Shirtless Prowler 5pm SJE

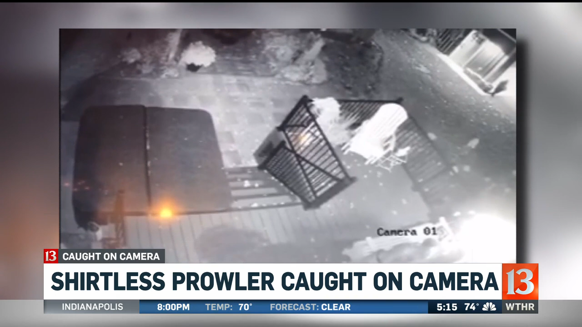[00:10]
Our Crime View Reporter Steve Jefferson joins us. He's on Noel Road and that's where the suspect was caught on those camera images.